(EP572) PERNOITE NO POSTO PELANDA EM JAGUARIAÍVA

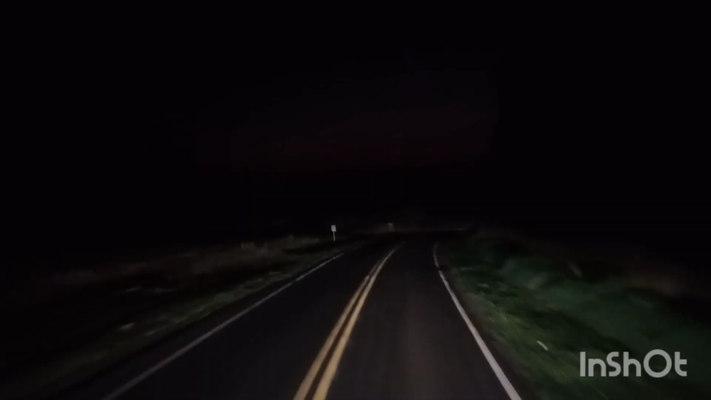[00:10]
doido ali atrás querendo ultrapassar. Bota a cara, volta.
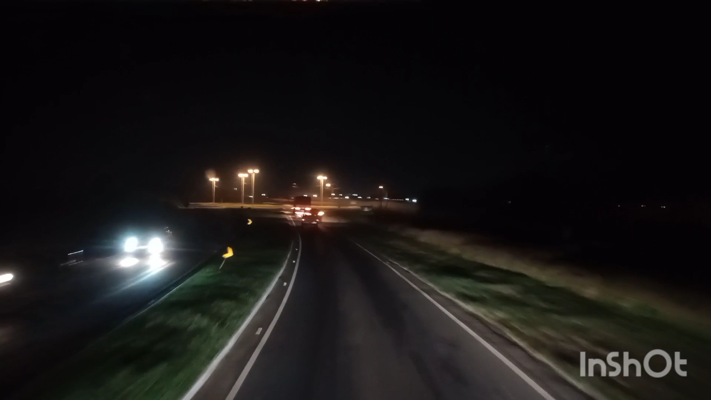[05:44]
Tá entrando esse carro aí, ó. Vai pro aeroporto de Ponta Grossa.
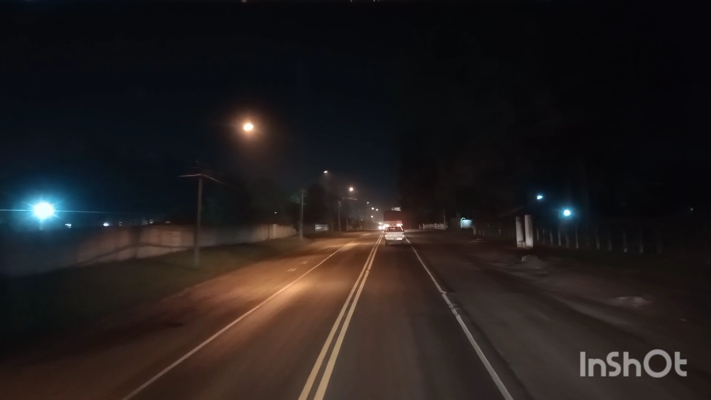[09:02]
Aliás, perdão, direito. Ponta Grossa, norte do Paraná, siga em frente. Curitiba, saída para a direita.
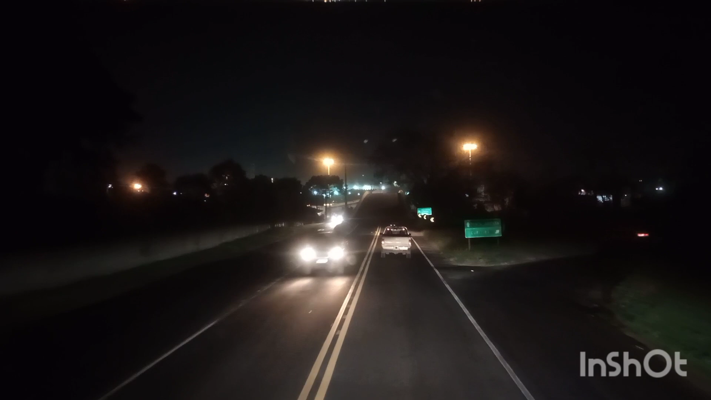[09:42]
Eu, como não vou para Curitiba, vou passar por cima do viaduto. Apucarana, Londrina e Maringá.
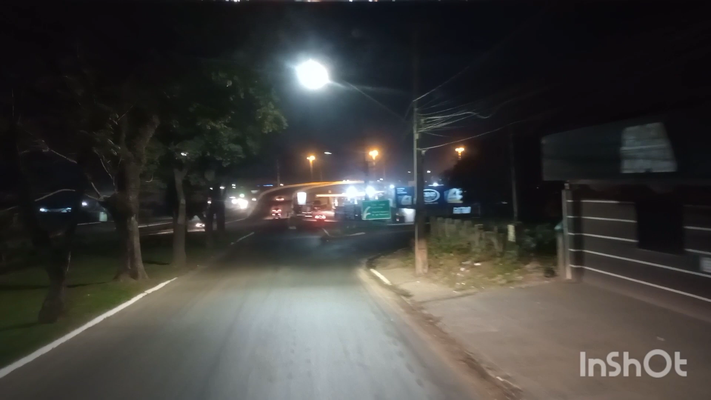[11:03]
Ó, se for direto, passa por cima de novo, tem que sair aqui, ó.
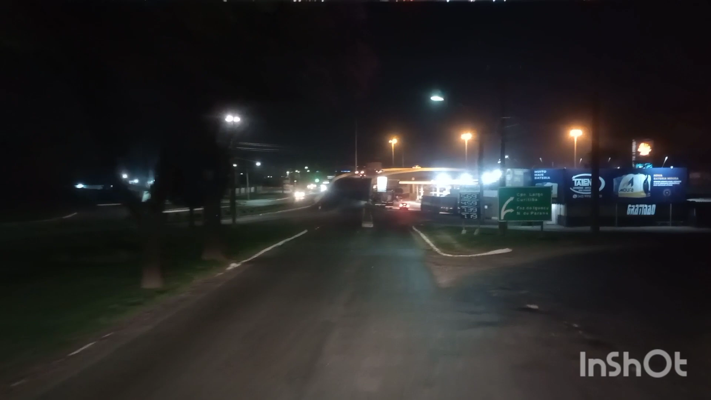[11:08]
Campo Largo, Curitiba, Foz do Iguaçu e Norte do Paraná, né?
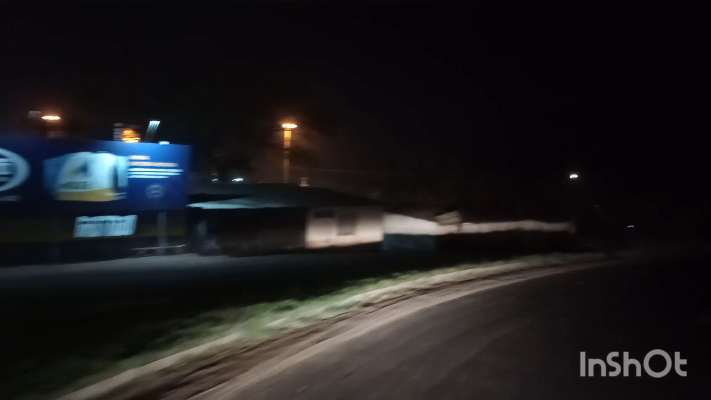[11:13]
E sai aqui, ó. Sai por baixo, se sair por cima também volta para trás. É... sair na avenida de baixo, sair por cima vai virar onde tá aquele carro lá, ó.
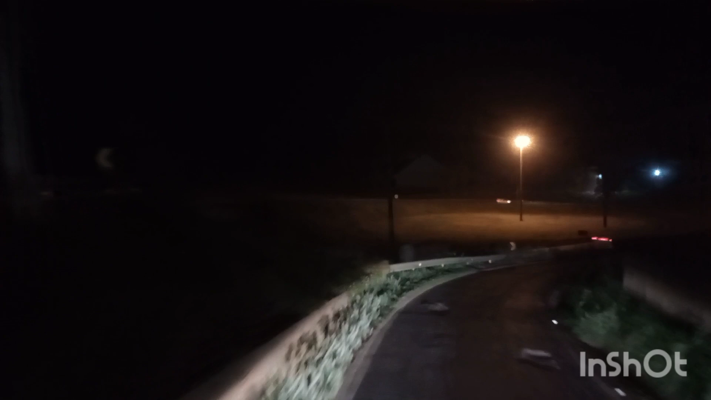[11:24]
É desse jeitão da madeira. É desse jeitão da madeira, meu povo. Aqui ainda é a PR-151.
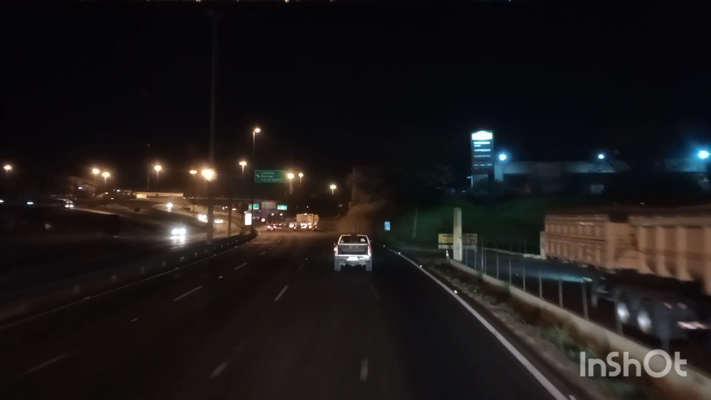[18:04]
Esquerda aqui, ó, Pucaranda, Londrina, Maringá e Foz do Iguaçu. Castro, Piraí do Sul e Ourinhos, saída aqui para a direita.
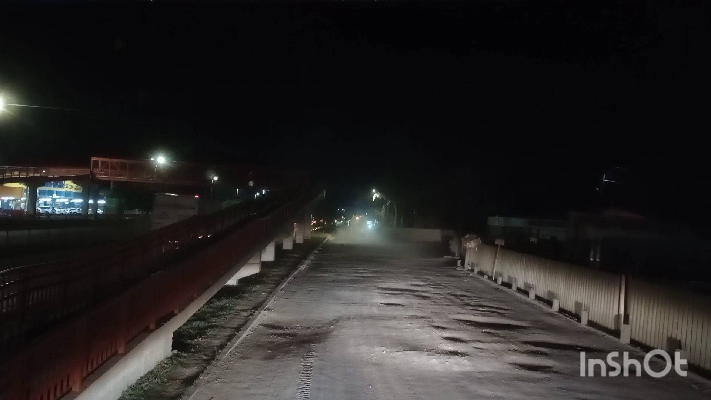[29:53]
Para cruzar a pista, tem que passar por cima da passarela mesmo.
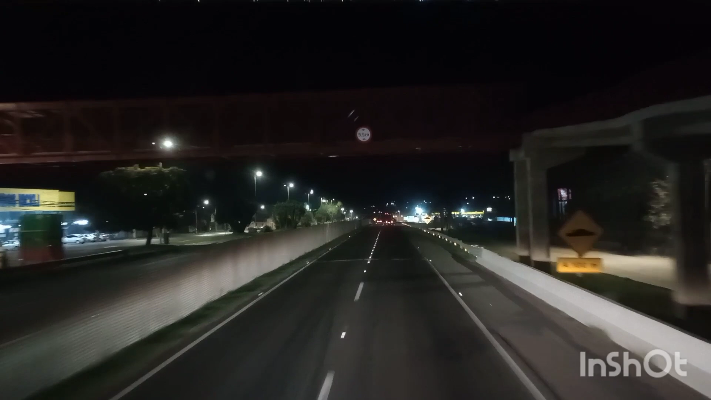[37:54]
Dar uma volteadinha. Tá bom demais. A farmácia aqui, ó, nesse posto aqui do lado esquerdo. Carambeí, Catanduvas, mantenha à direita. Vocês viram que eu entrei pela estradinha de terra, mas não deu. Não deu rock não, pessoal. Fica ali, eu fiquei com medo.